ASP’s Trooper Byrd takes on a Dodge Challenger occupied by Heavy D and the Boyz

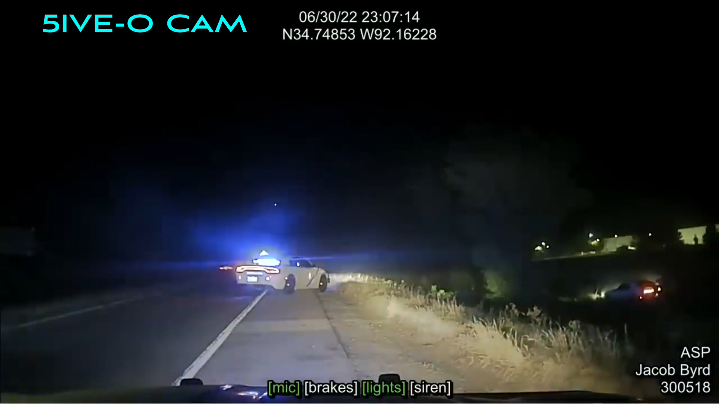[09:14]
He's running toward that pond. Stay where you are. You hear me? Somebody needs to get to the cat plant. He's going to toss the pond near the property. Let me see your left hand. Why is he running? Alright, he's dug down. He's probably got a low crawl at the pond, but he's down